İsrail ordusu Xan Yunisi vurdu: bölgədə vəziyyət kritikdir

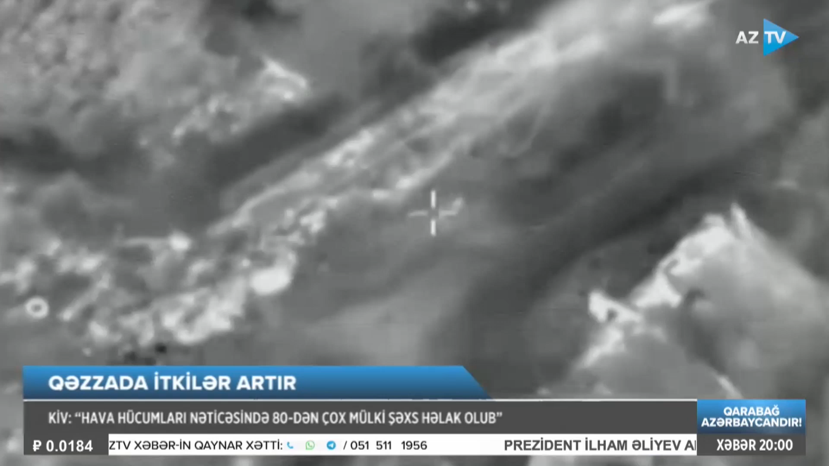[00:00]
İsrail müdafiə qüvvələri son sutqada qəzaz olağında bir neçə terrorçu dəstənin zərərsizləşdirildiyini açıqlayıb.
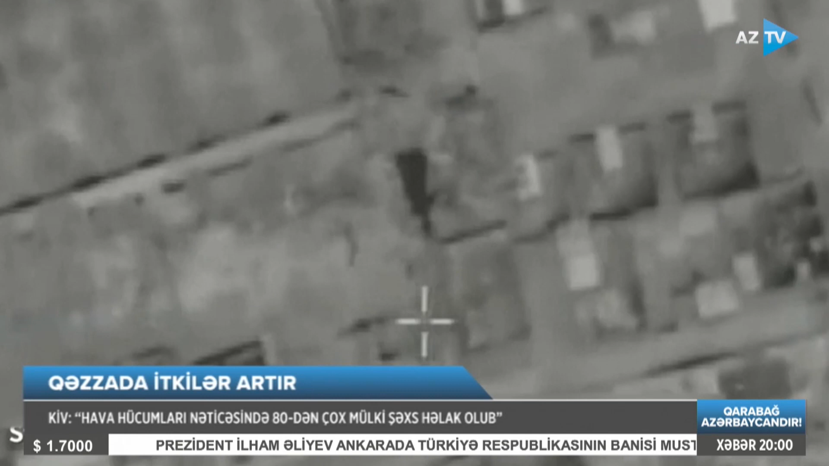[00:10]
Ordunun mətbuat xidmətinin yaydığı məlumata görə, Xan Yunisin qərbində İsrail hərbiçilərinə yaxınlaşan terrorçu bölmə pilotsuz uçuş aparatı vasitəsilə aşkar edilib.